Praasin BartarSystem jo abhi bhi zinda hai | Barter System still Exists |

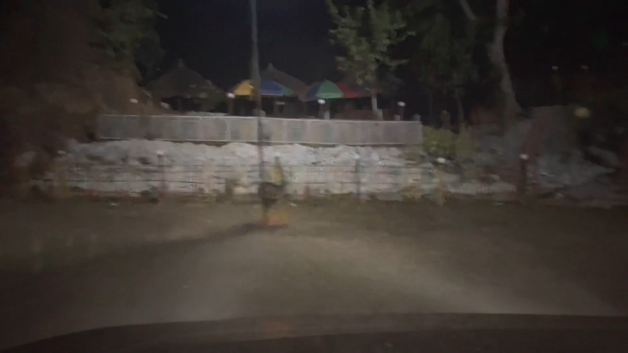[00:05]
हेलो दोस्तो तो आप ही है सुभा के तीन बजे एन हम निकल रहे जुनबी फेस्टिवेल के लिए आप देख सकते हैं कितनी फॉग है बाहर तो बस हम पहुचने वाल है लेकिन
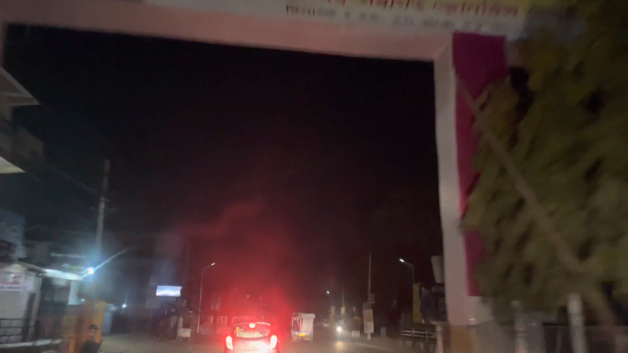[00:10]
अनेसली बहुत ही ज़्यादा थंद है यहाँ पर